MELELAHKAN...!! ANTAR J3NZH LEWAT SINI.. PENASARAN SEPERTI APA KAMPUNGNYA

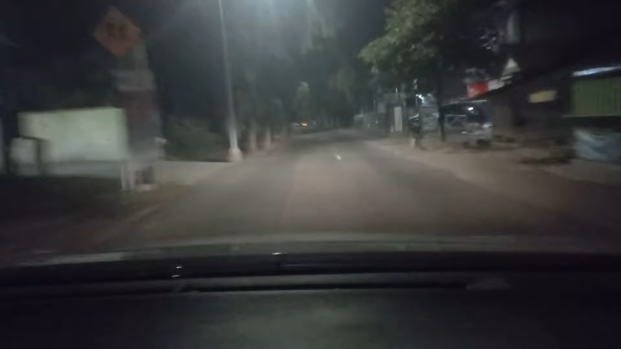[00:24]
Coba lagi kawan semuanya dengan konten penghantar jenazah Harry Rebon. Teman, malam ini kita akan melakukan perjalanan yang super jauh. Lumayan jauh, lokasinya juga masih di Bojonegoro. Cuma jauh banget, pelosok di Bojonegoro ke selatan, perbatasan dengan Kabupaten Nganjuk.
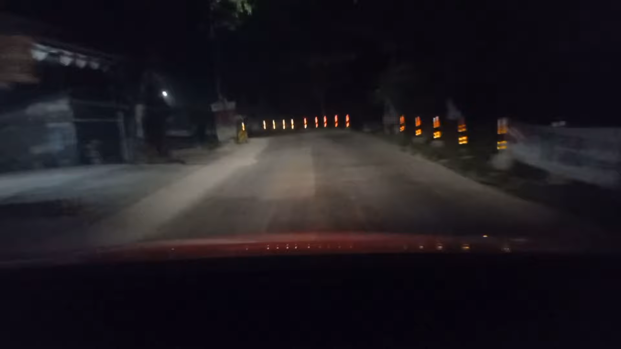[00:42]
Dan ini akan menguras energi ya teman-teman, karena memang perjalanannya ini adalah melalui hutan yang sangat panjang dan jalan yang berkelok-kelok ya. Dan tentunya ini harus disiapkan mental juga, tenaga dan pikiran teman-teman. Seperti apa perjalanannya, nanti kita ambil gambarnya sampai rumah tujuan. Dan ada apa selama perjalanan, kita ikuti ya perjalanan kita malam ini.
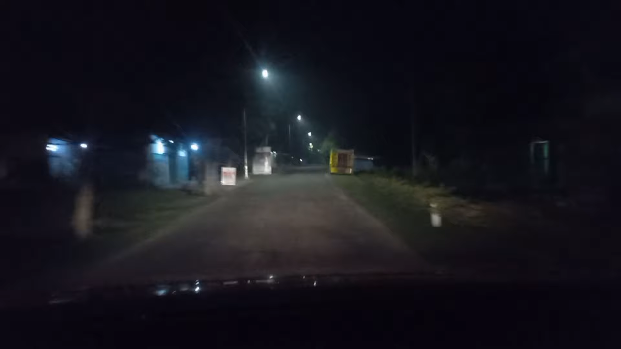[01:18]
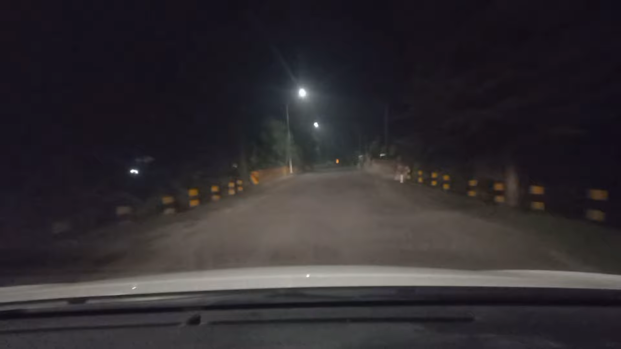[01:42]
Kondisinya sepi banget ya teman-teman. Masalahnya ini baru jam 12 ya sebetulnya. Masih 1-2 jarak. Ini jam 12 lebih 10 menit ya perjalanan kita malam ini.
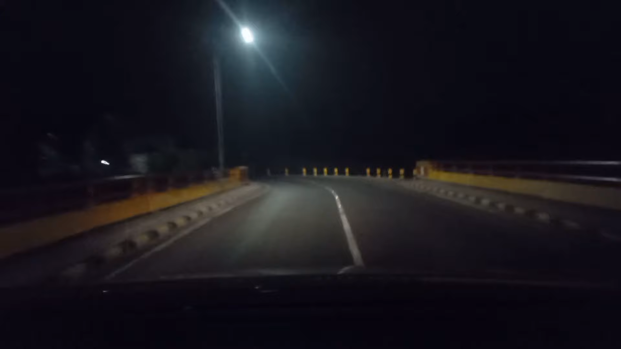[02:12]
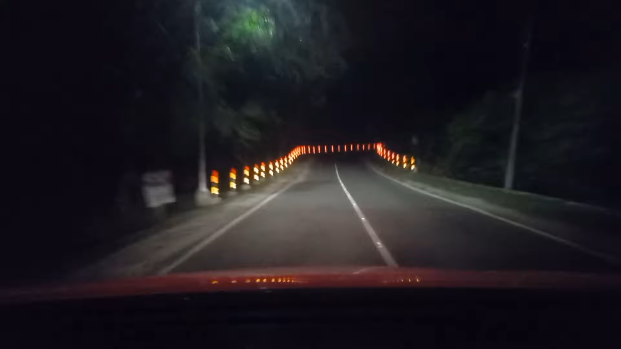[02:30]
Ya, kita memasuki hutannya ini tanpa penerangan teman-teman. Jadi nah, seperti ini hutan Jatemayang Gundang ya. Di arah Nganjuk pasti melalui hutan ini, melalui Bojonegoro yang selatan. Dan karena lokasinya seperti ini, jadi lumayan sering terjadi kecelakaan di sini ya.
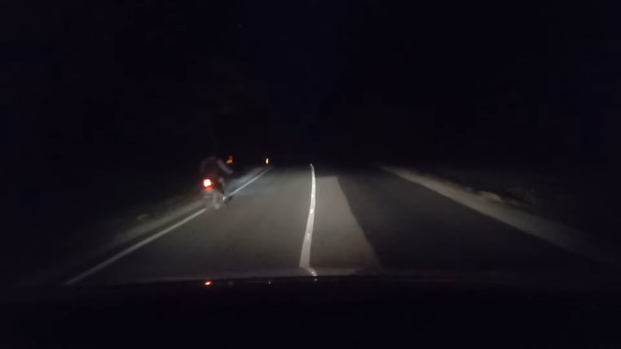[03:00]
Karena ini berbahaya buat penuh dengan tikungan, lokasi jalannya juga nggak begitu lebar teman-teman, dan tanpa penerangan lampu ya. Jadi teman-teman yang mungkin lewat sini dari Bojonegoro atau dari Nganjuk Bojonegoro dan sebaliknya, ya harus hati-hati. Dan saya sarankan jangan malam sampai sini, jangan malam ya,